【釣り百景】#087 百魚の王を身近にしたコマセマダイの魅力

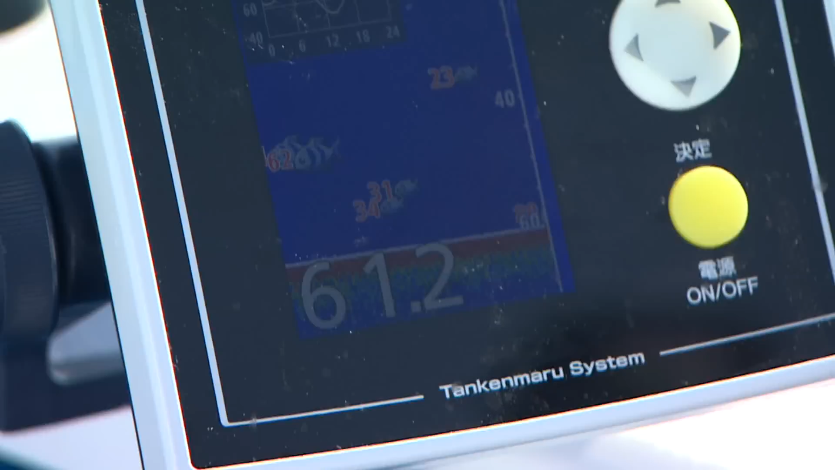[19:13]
松本さんは魚群探知機を駆使することで誘い方のタイミングを見計らっている。
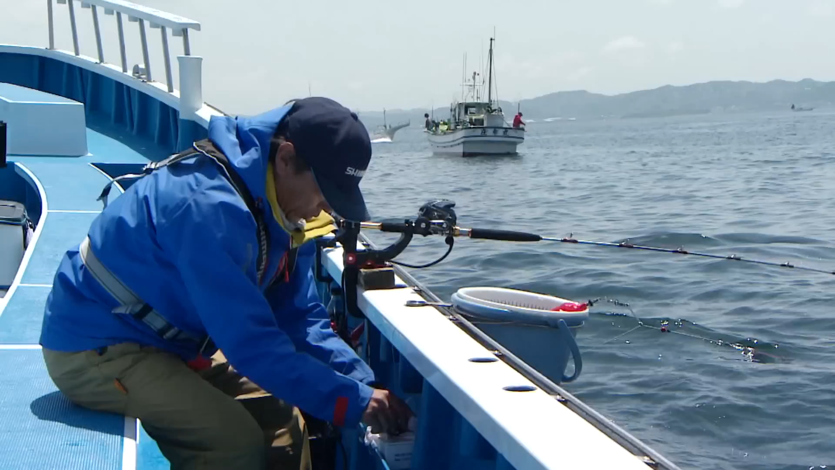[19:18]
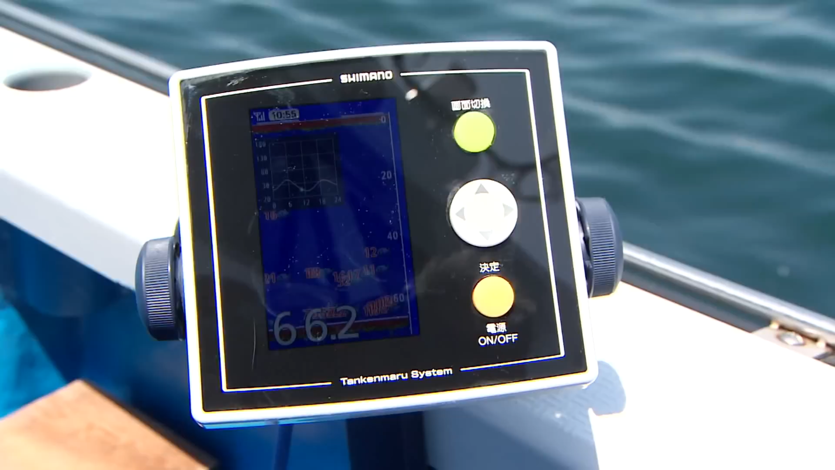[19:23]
コマセ釣りにおいてこのモニターの活用法っていうのは、魚がいる層とか自分の尾身の位置を見るだけじゃなくて、